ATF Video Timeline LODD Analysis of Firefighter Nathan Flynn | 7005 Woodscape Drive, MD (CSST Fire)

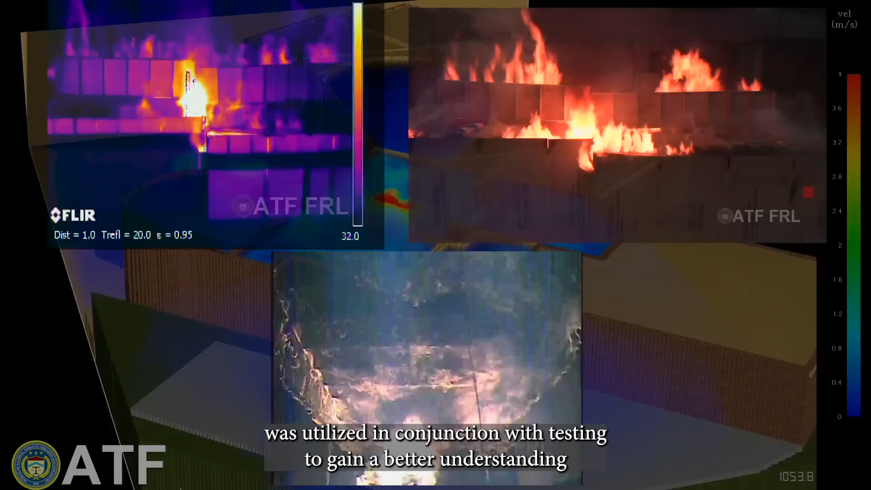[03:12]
was utilized in conjunction with testing to gain a better understanding of the flow of heat, smoke, and fire gases throughout the structure.
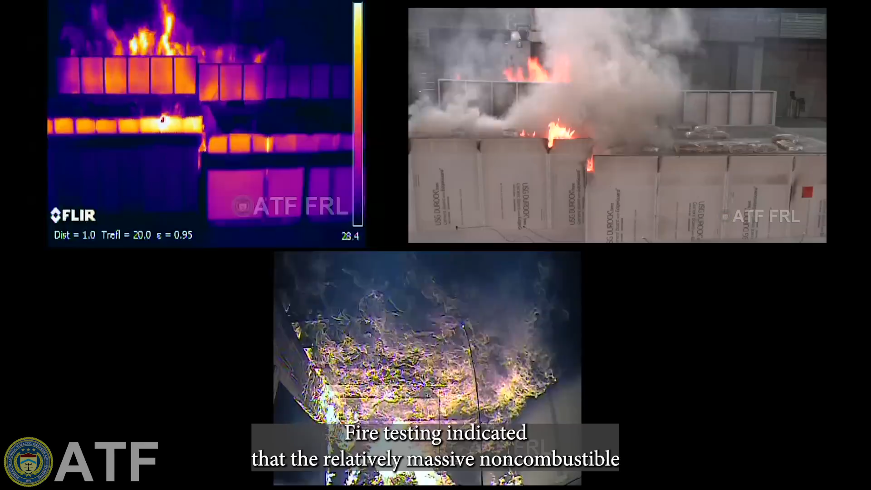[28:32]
Fire testing indicated that the relatively massive non-combustible top layers of the floor, the tile on the cement board, masked the heat signatures one might expect from a fully involved crawl space fire and the structurally compromised flooring system that supported the floor from below.